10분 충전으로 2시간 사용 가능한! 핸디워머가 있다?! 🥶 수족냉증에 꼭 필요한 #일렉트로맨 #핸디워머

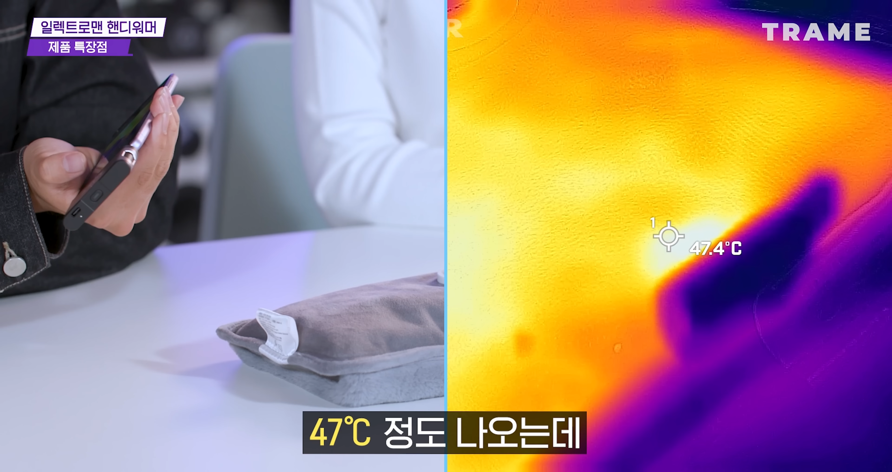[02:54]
On screen: spot 47.4°C
47도 정도 나오는데 47도 정도면 너무 뜨겁지도 너무 미지근한 온도도 아니고 딱 적정한 온도라고 생각합니다.